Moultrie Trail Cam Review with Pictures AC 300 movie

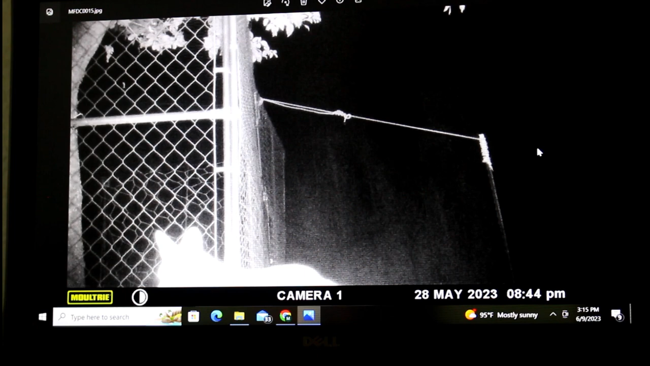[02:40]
okay so here's an image we got last month you can see it's pretty much a fox
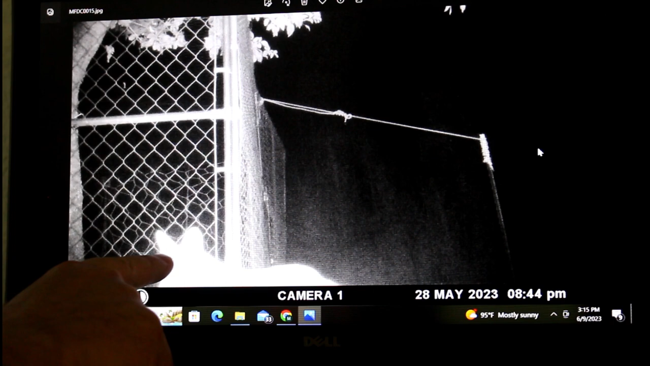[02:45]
looking into the chicken coop and
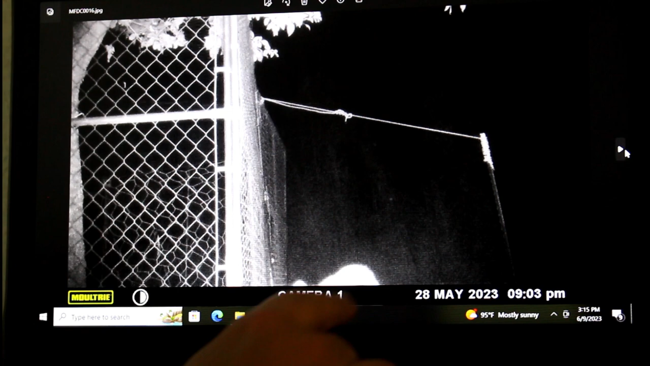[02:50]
this is a partial image of the same animal this right after nine o'clock another partial image looks like a fox looks like a fox's tail same animal fox fox okay this is an image we captured in July of 2020 and clearly see it's a gray fox and
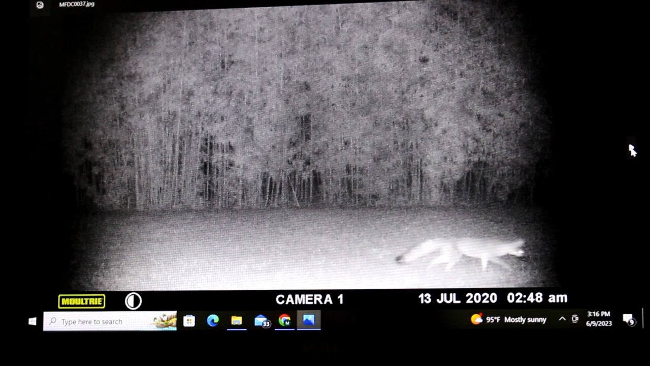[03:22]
you can see the tail and everything and this was the night we first set up the trail cam after I suspected a fox got in the coop now this is a blurry image it could be a ghost or possibly a little Sasquatch but actually it's a raccoon I'll show you
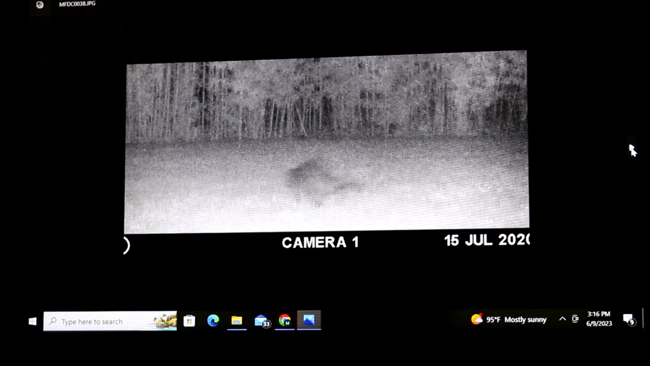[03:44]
there it is out there either coming from or going towards the bamboo row and
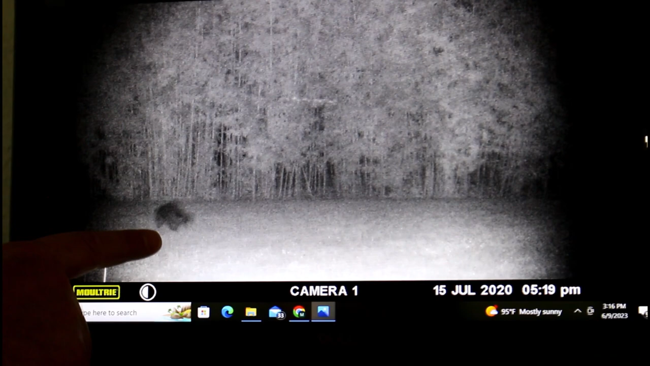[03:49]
right here you can see it it's clearly a
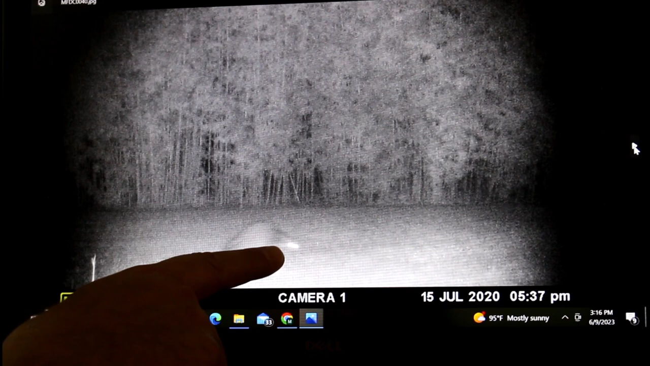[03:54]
raccoon you can see the eyes and even the coon tail right
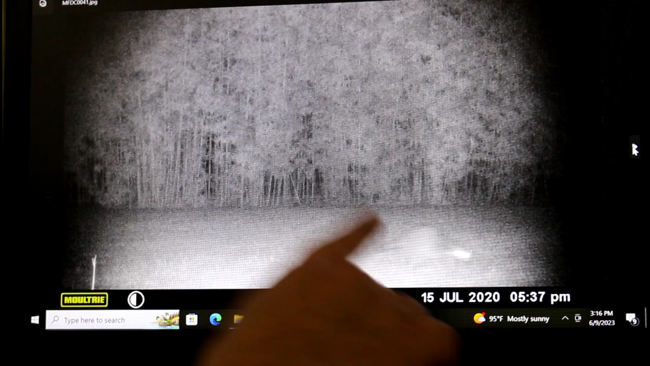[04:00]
back there so as I shared we did get deer photos too I think I accidentally erased those but the deer we're not trying to get in the chicken coop they just happened